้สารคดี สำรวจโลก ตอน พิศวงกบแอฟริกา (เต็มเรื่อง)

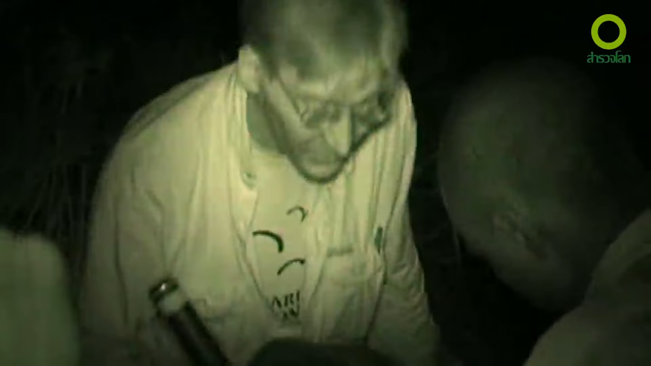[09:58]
ไม่ใช่แค่เพียงสัตว์ใหญ่เท่านั้นที่ต้องอดทน
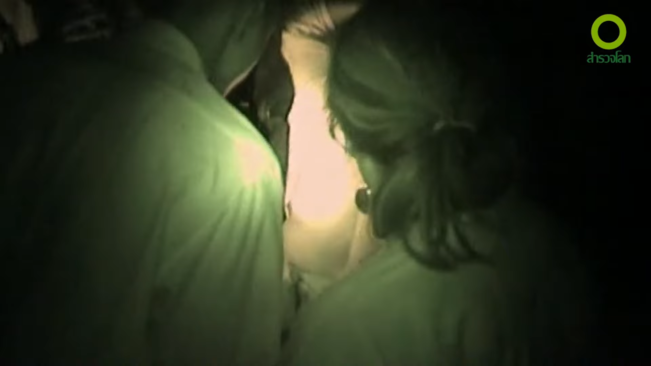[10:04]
แอตันบอกว่านี่คือมดธหารแอฟริกันพวกมันไม่ต่อย
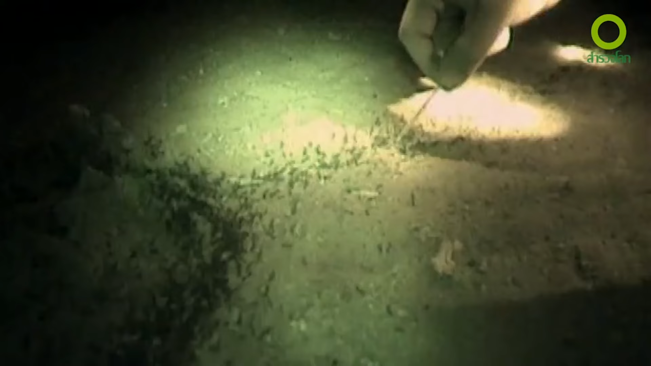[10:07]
แต่จะกัดและสังหารด้วยจำนวนมหาศาลแ
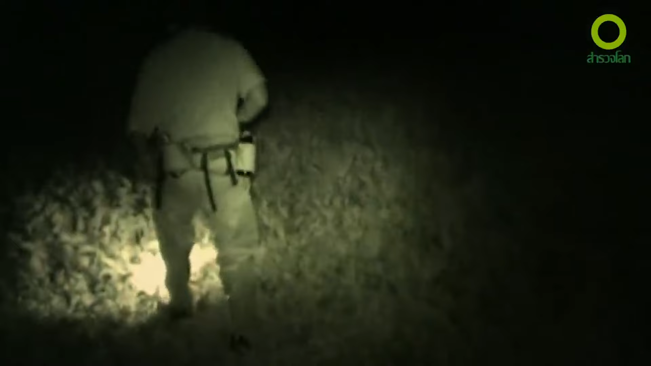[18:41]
จนในที่มองไปรอบรอบหาสัตว์อันตรายก่อนที่จะเริ่มเก็ด
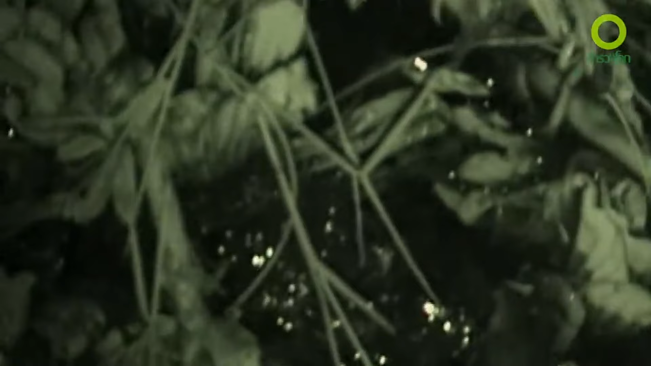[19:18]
สิ่งหนึ่งที่ทำให้เขารู้สึกเซ็งก็คือต้องจับกบใกล้กับที่อยู่ของคน
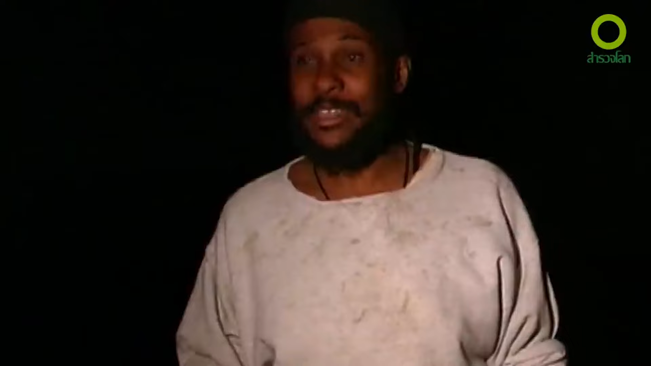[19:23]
และแน่นอนว่าจะต้องมีของเสียของมนุษย์ซึ่งเต็มไปด้วยโรคร้ายและสิ่งที่ต้องกังวลตัวเขาเองต้องการจะหลีกเลี่ยงให้ห่าง
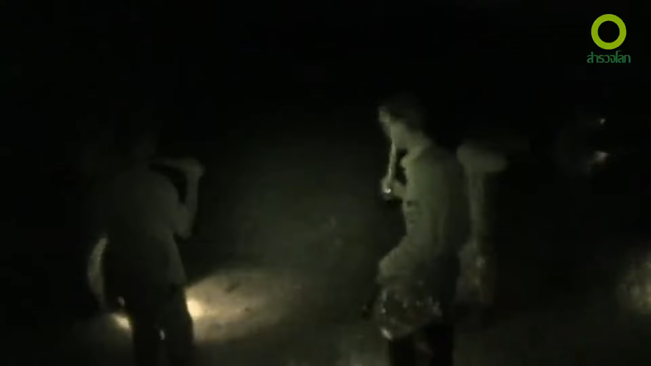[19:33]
แอตอนบอกว่าคนอาบน้ำกันที่นี่แล้วก็ทิ้งของเสียด้วยที่นี่อาจจะมีสารพัฒโรค
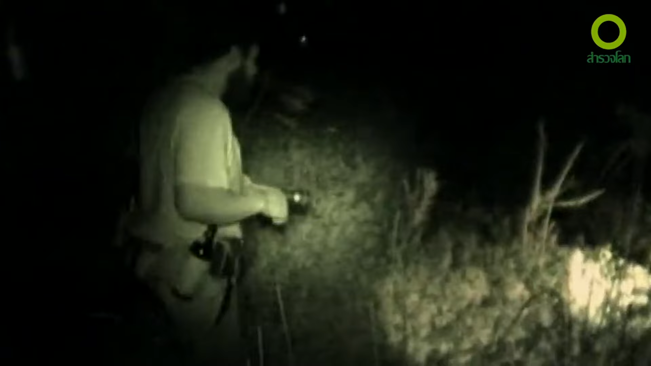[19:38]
เอมิลี่บอกว่าเธอมากจะเห็นสิ่งต่าง ๆ ลอยอยู่ในนี้
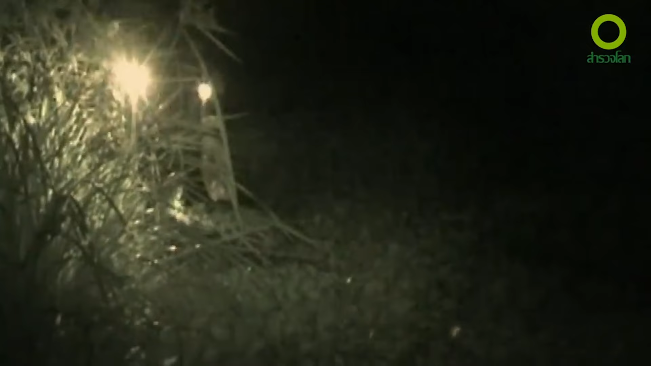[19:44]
พื้นก็ไม่เสมอกันทําให้เธอเกือบเจอพลาดลงไปในโพรงทุกส่วนแนวร่างกายของเธอตอนนี้ปลวดไปหมดแล้ว
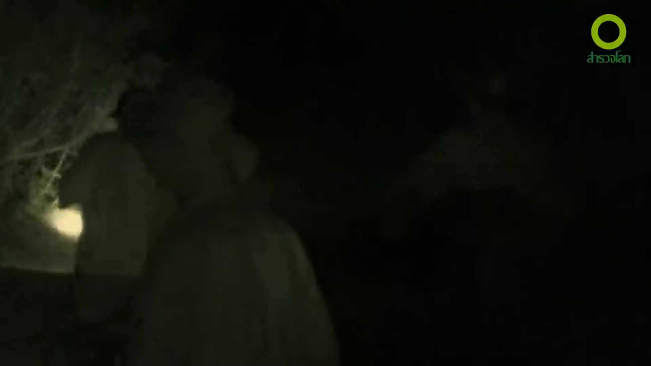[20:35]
การใช้เสียงกบนำทางพวกเขาหวังที่จะจับเป้าหมาที่ต้องการได้
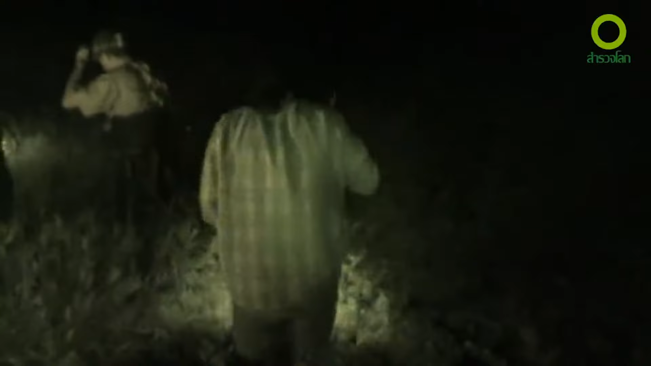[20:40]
แอลรอนบอกว่าพวกเขาไม่สามารถมองเห็นได้จริงต้อง
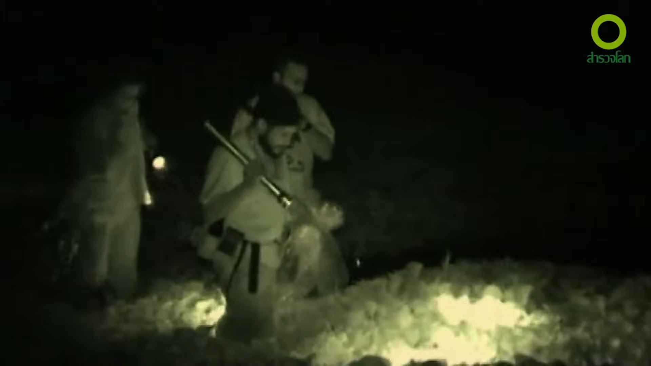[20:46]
โรมตัวกันฝั่งเสียงโดยให้คนสองคนใช้ไฟไปอย่างต้นต่อของเสียงและหวังว่าด้วยลำแสงของไฟนั้นจะทำให้พบกบ